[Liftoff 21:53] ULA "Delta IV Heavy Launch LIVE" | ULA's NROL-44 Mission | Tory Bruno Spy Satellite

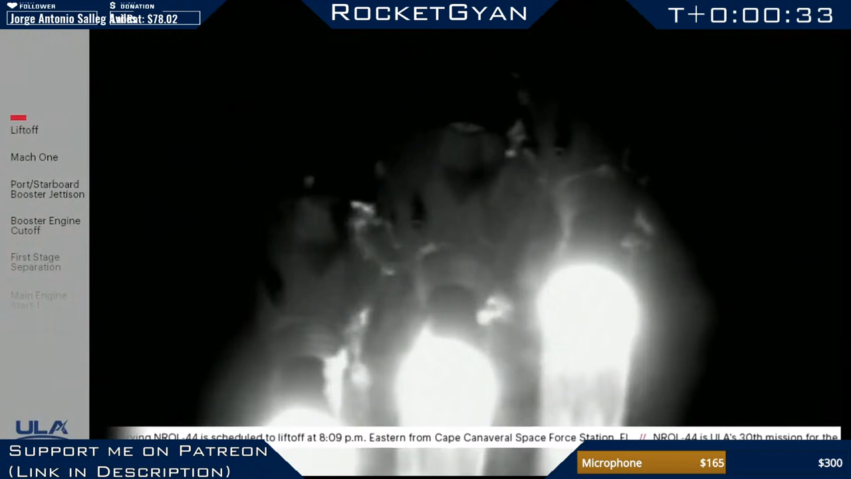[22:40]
Although they messed up with the video feed today, the fireball was not that spectacular because we didn't see it. Begun throttling down as expected, the partial thrust level, engine response looks good.
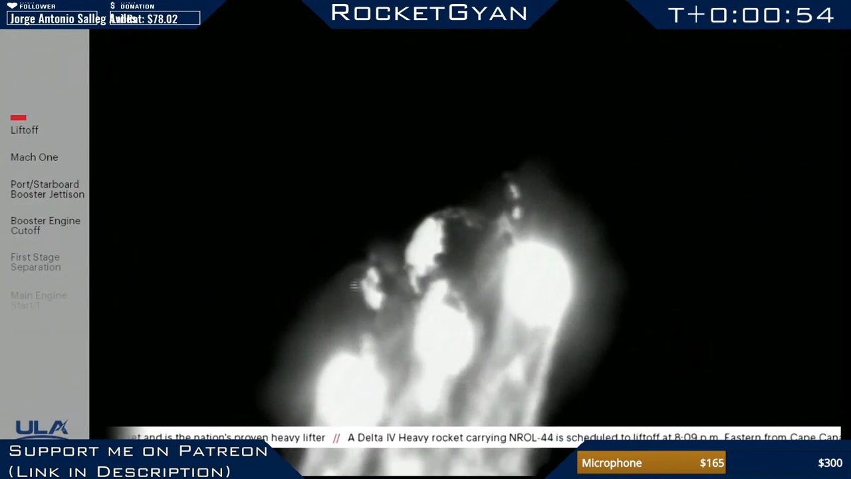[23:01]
Operating parameters continue to look good on all three engines. Wow. Such a spectacular launch. Passing 1 minute into flight.
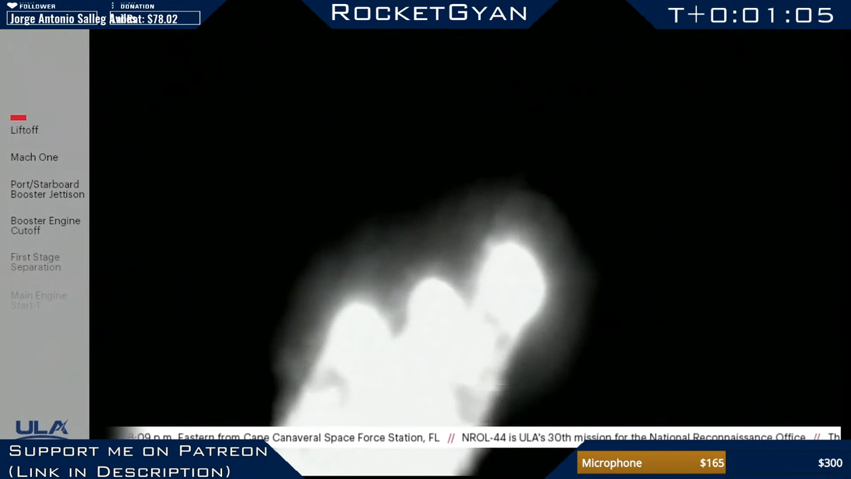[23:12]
Delta 4 is now 4.3 miles in altitude, 5.8 miles downrange distance, traveling at 1200 miles per hour.